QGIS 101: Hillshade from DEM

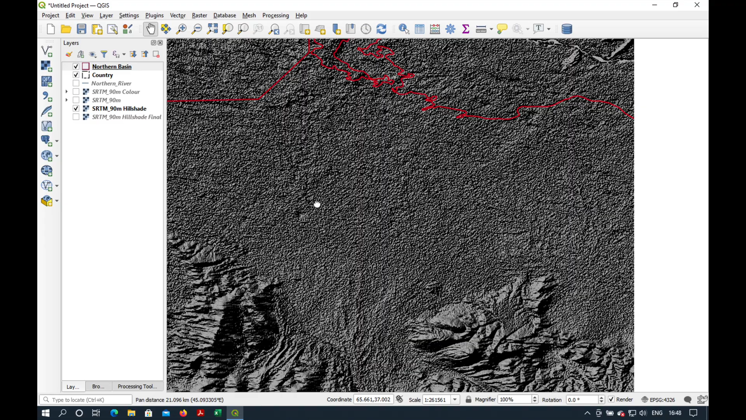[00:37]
So if we overlay it with some color, it doesn't really look very nice. Another issue is, as we zoom into these flat areas, they look really rough, and in fact, as we zoom in, it seems as if they have some kind of a digital disease, so that's not very presentable.
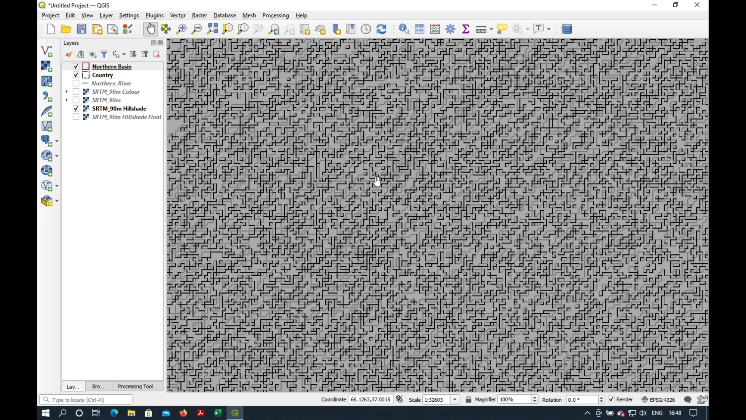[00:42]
What we'd really like is something that looks a bit more like this, where we can still see this three-dimensional effect of the hill shade,
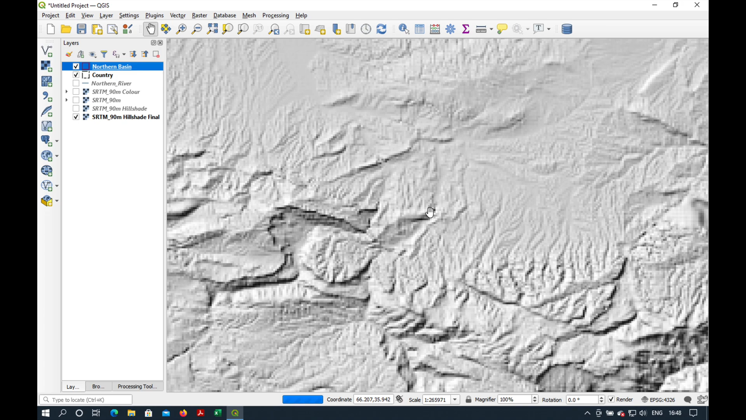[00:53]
but the flat areas are actually flat,
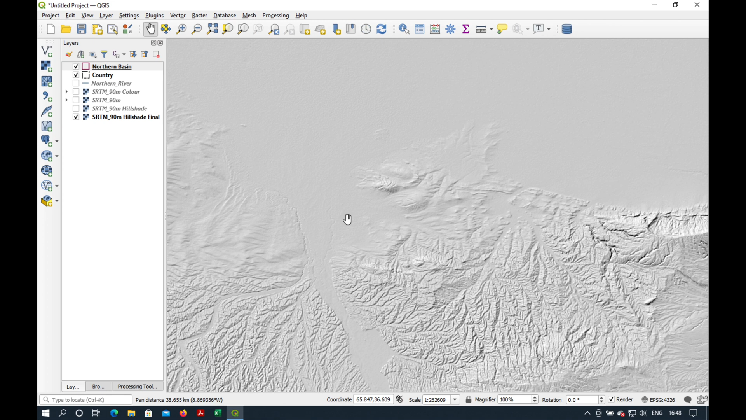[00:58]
and can serve as a nice background to any map of the region.
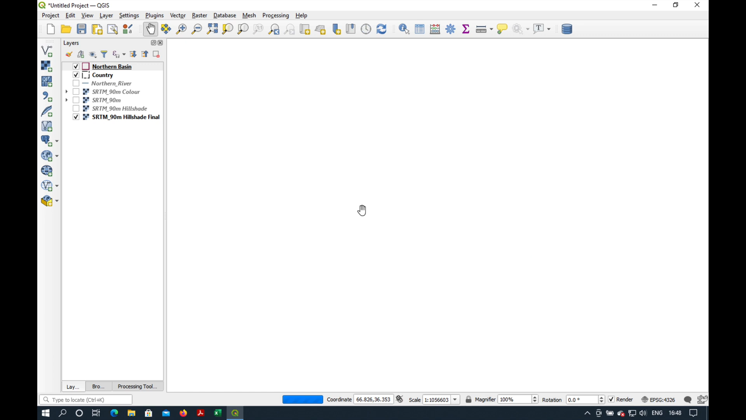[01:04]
Okay, how do we do this? Let me show you. The first thing we need to do is switch on our digital elevation model.
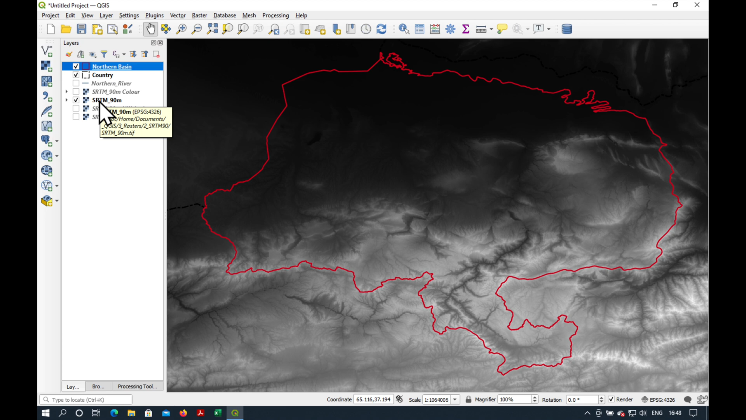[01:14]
Here we're using the SRTM 90 meters. Right click, Properties, and under Symbolgy,
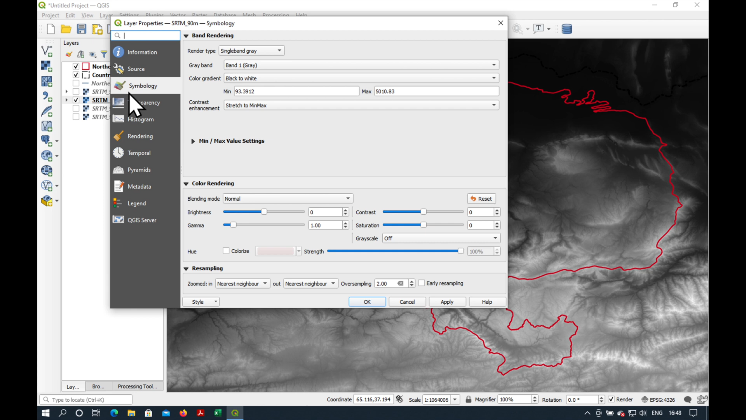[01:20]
Band Rendering, Render Type, please select Hill Shade. Press Apply. So this is the hill shade we saw a few moments ago, very dark and rough.
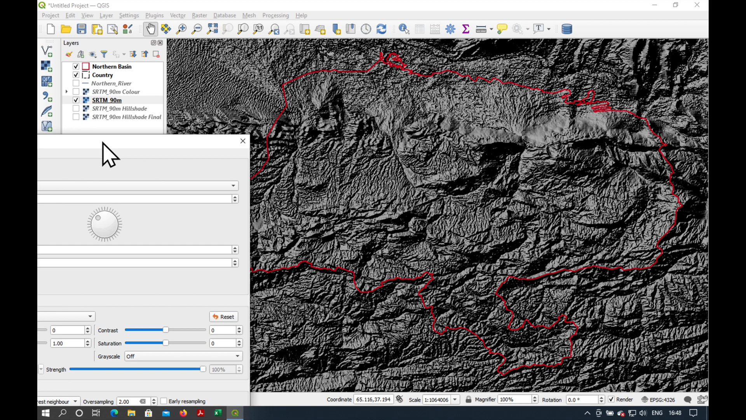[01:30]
And what we're going to do now is to adjust the Z factor, which is down here. It's set at 1.
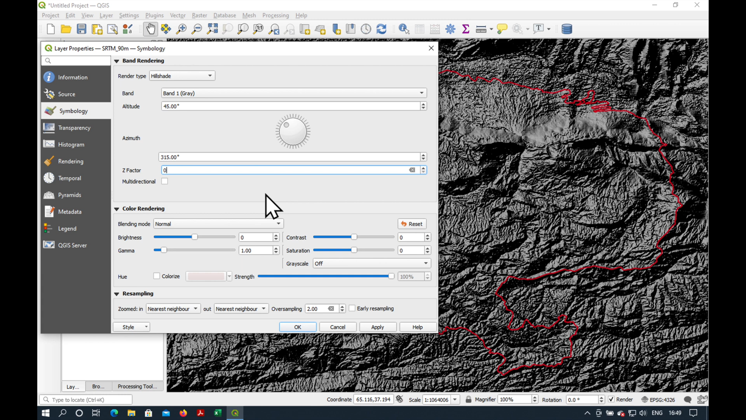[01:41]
We're going to choose a much smaller number, 0.0001. And press Apply. So that's not too bad. Let's put another 0 in there.
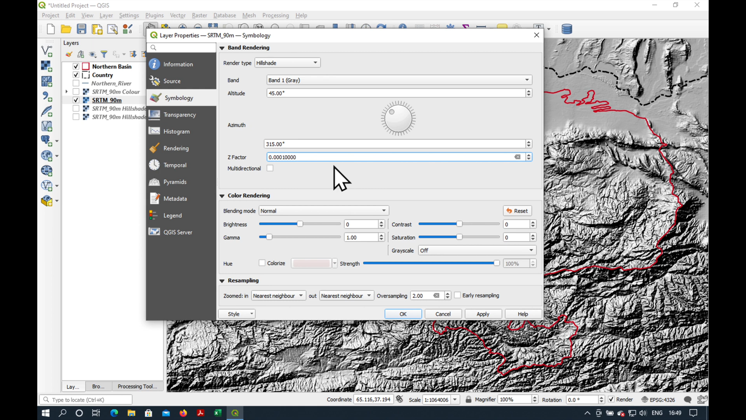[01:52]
Press Apply. Maybe that's getting a bit too light. So if I make that 1 into a 5.
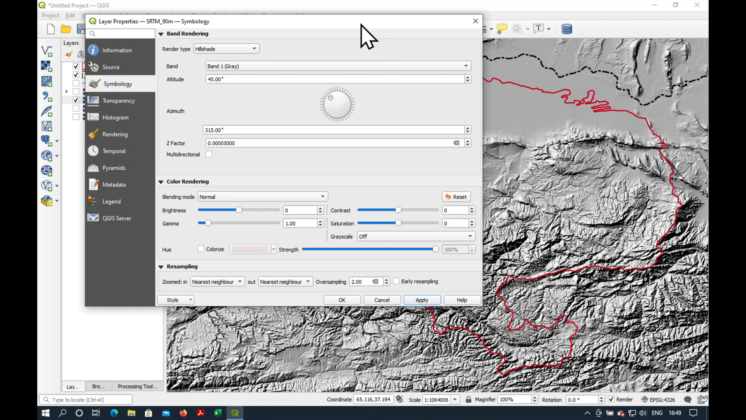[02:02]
Maybe that's too much the other way. Let's choose 2. Apply. And we're almost there.
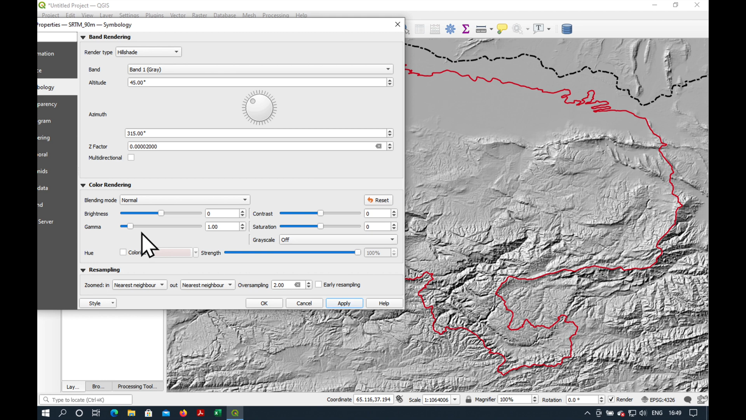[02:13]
We can then adjust the Gamma a bit to make it a bit paler. Maybe 1.5. And you can also play around with Brightness and Contrast if you like. So, that's it.
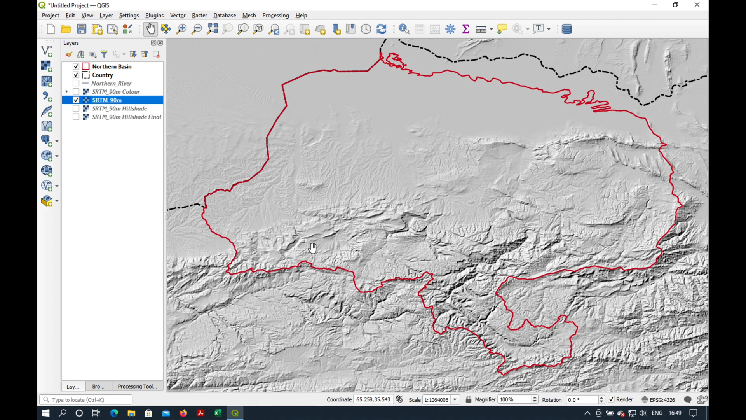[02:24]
Not so bad. If we can overlay our colors. And we zoom in. Looks quite nice.
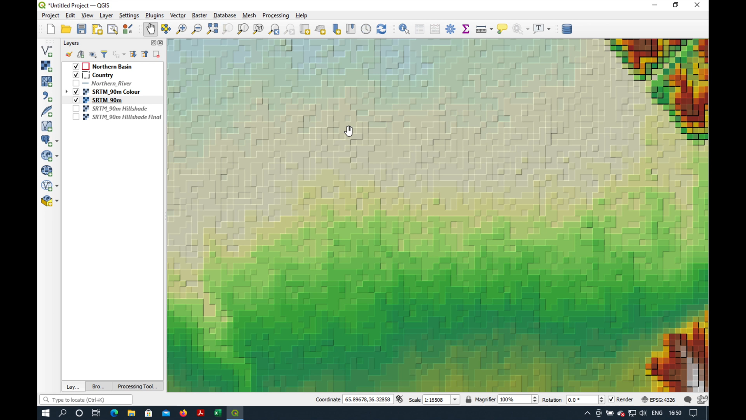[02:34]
But you see that we still have a kind of a digital disease, as I call it. Let's get rid of the disease properties.
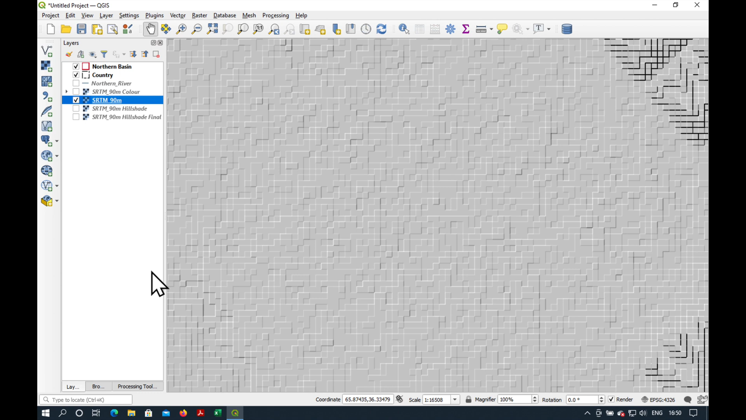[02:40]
Under Resampling, you need to select either Bilinear or Cubic.
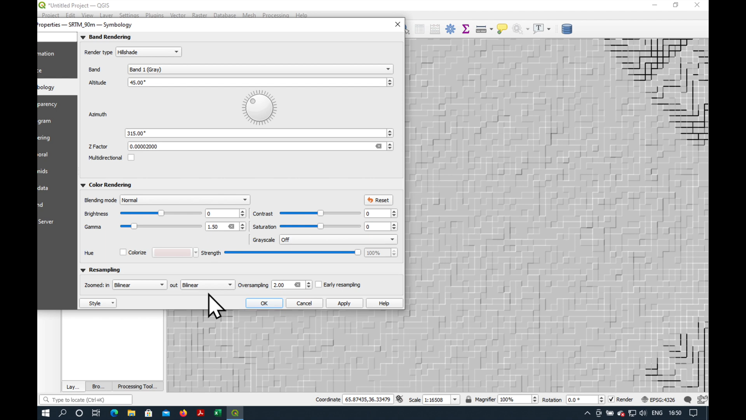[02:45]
And Bilinear is OK for the moment. And that's it.
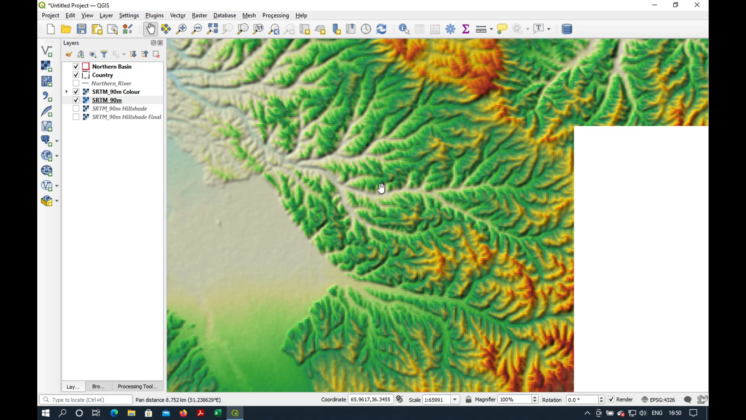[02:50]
We have a nice hillshade to use either on its own as a background to our map.
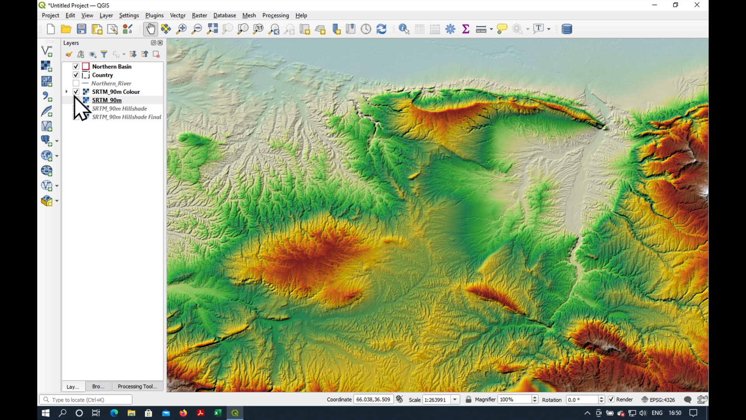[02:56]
For example, I can switch on all the rivers.
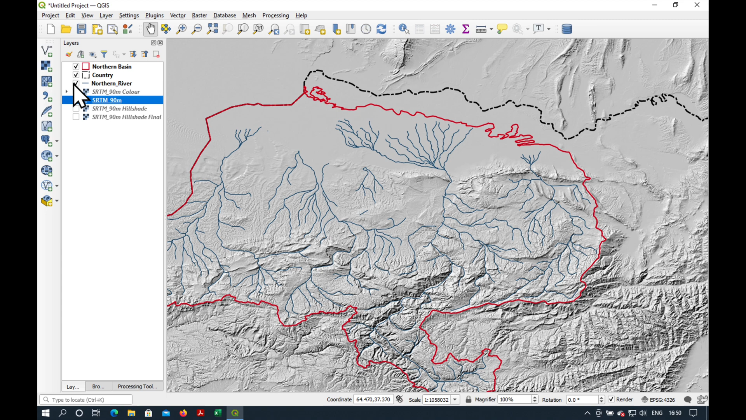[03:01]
Or maybe some color to show you where the hills are. And where the flat lying areas are. OK.